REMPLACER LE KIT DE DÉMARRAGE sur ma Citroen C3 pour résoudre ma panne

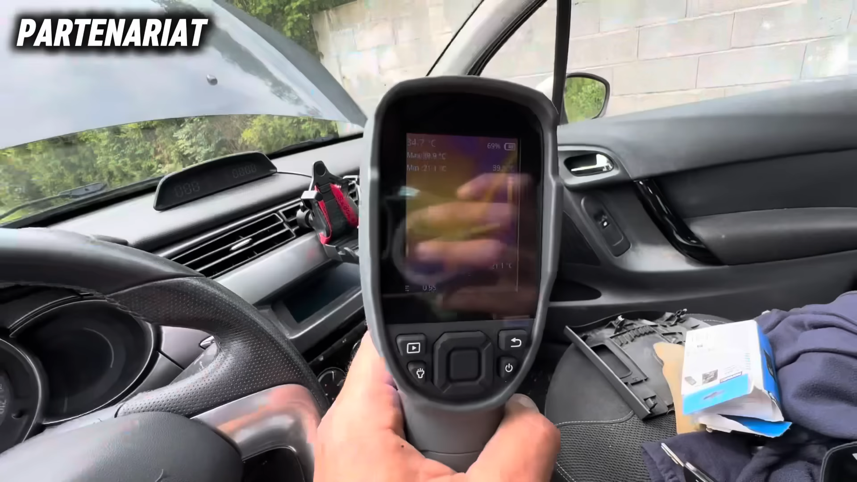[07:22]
Pour voir tous les points chauds de la voiture. Il y a même une lampe.
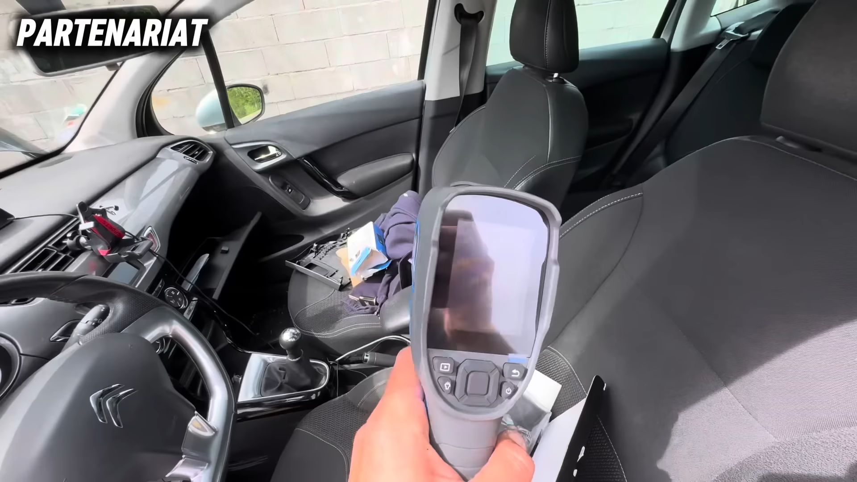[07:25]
Et donc, je m'en suis servi, notamment dans ma maison.
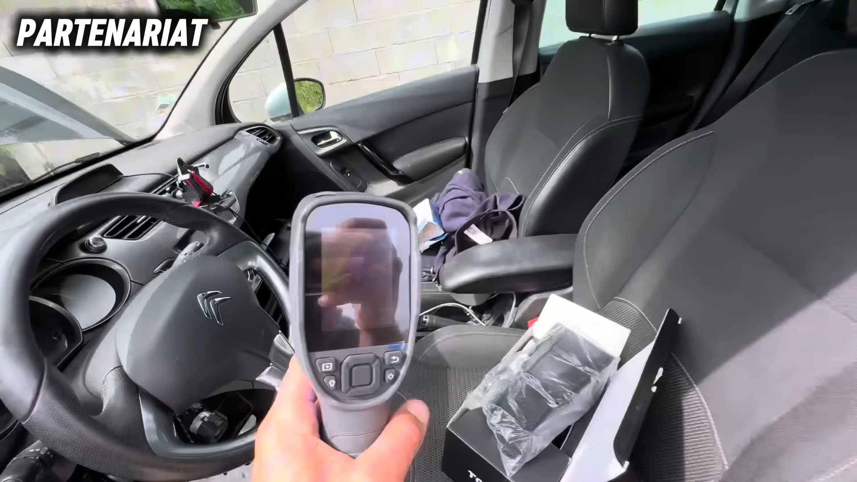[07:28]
L'autre fois, je suis allé dans les bois avec un pote pour voir ce qu'on voyait. Bon, je ne te cache pas, je me suis vite barré quand j'ai vu un buisson bouger.
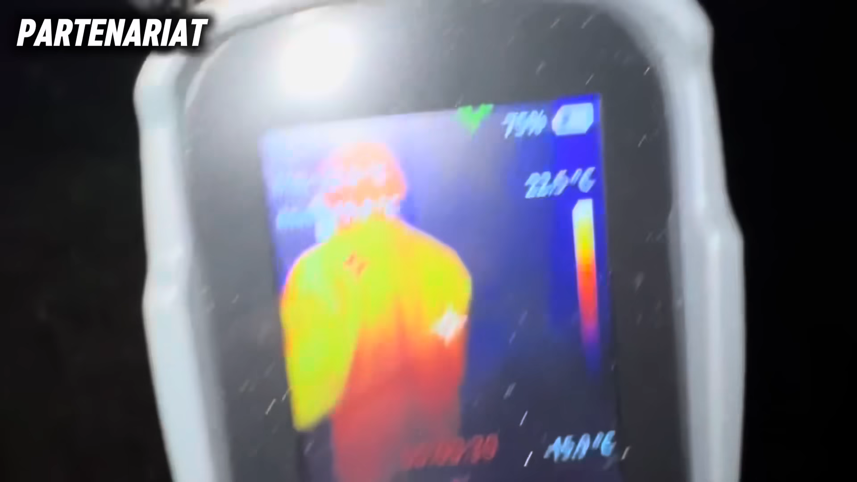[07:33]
Mais bon, c'était bien cool quand même.
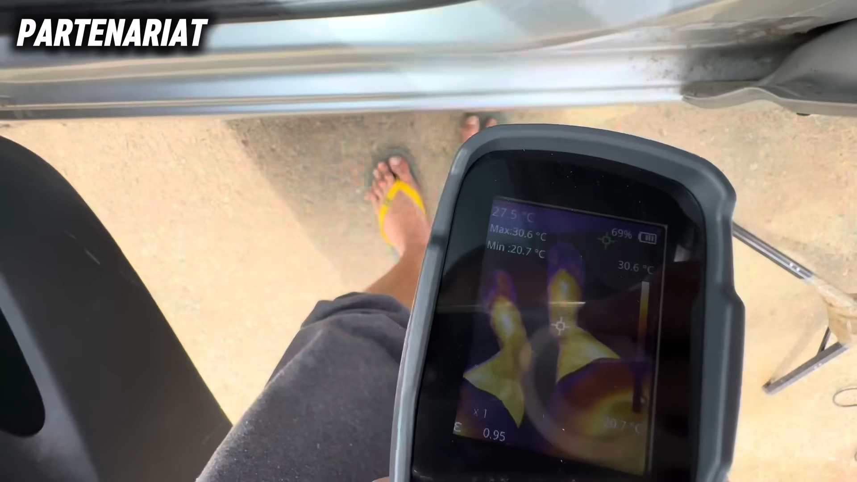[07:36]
On screen: spot 27.5°C, max 30.6°C, scale top 30.6°C
Ouh là là, 27 degrés 5. Max 30 degrés. Le point chaud, donc le point rouge, sur mes YEP, est à 30 degrés.